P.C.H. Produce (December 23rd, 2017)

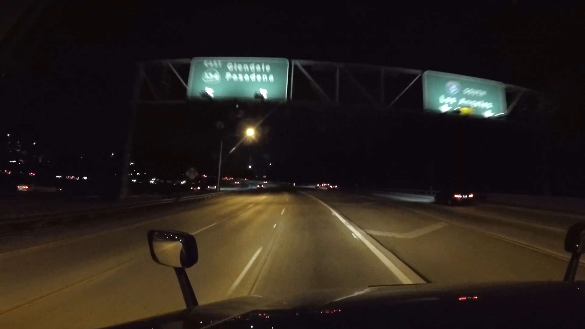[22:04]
San Fernando Boulevard. That's a backup. That's my lane over. Merge left. Brakes, brakes, brakes, brakes, brakes, brakes, brakes.